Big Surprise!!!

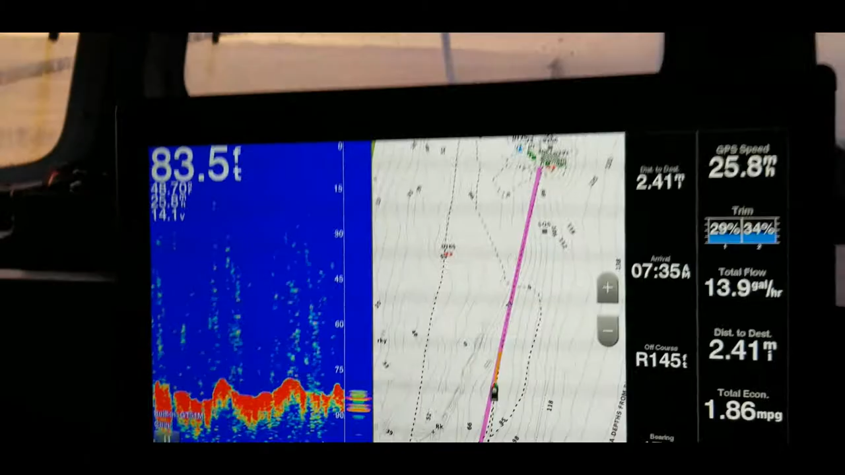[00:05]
On screen: depth 83.5 ft, speed 25.8 mph
okay November 18th of course it's a Monday my normal days off
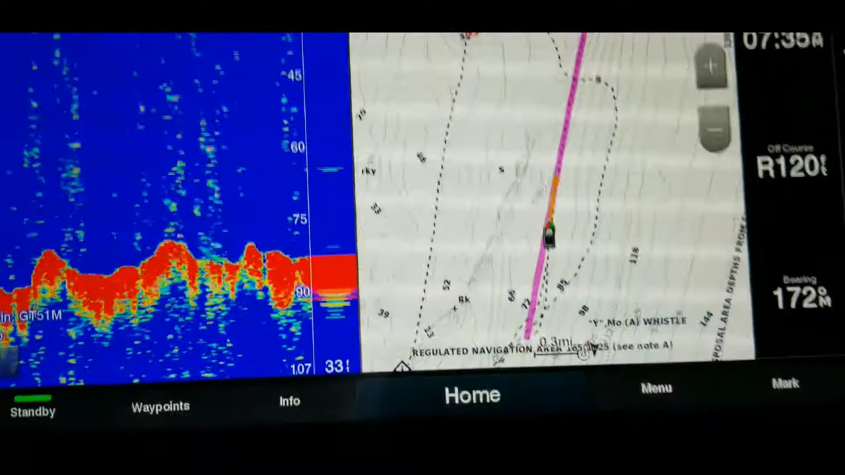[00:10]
got it on autopilot going to the normal spot